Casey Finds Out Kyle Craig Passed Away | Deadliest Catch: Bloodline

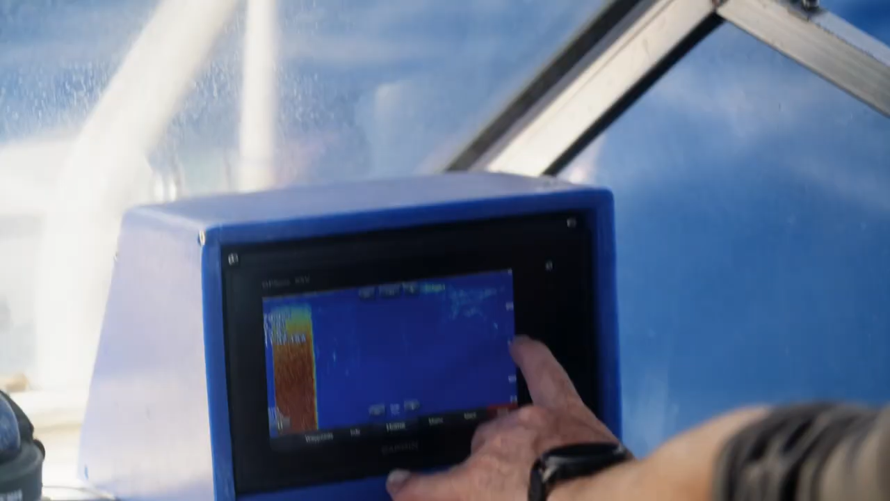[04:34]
Second we see anything come in there that is not our maki dog,
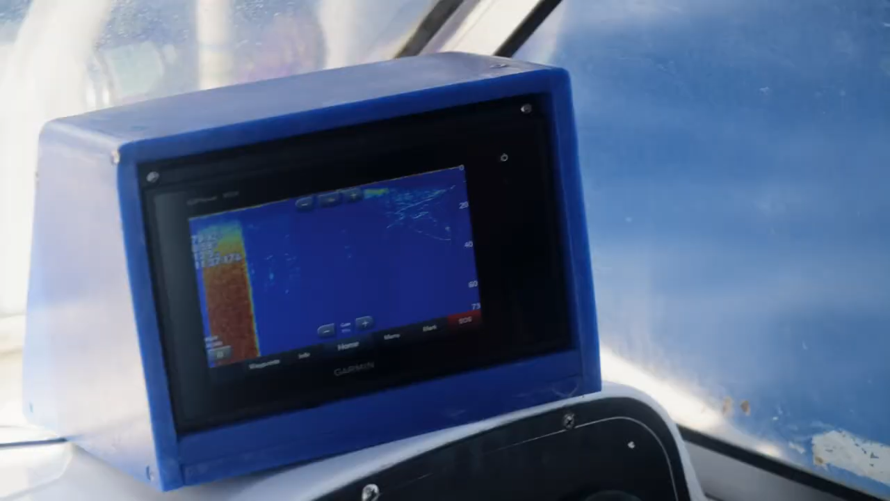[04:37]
we're gonna bust it open and those fish will be right there close to bite on it.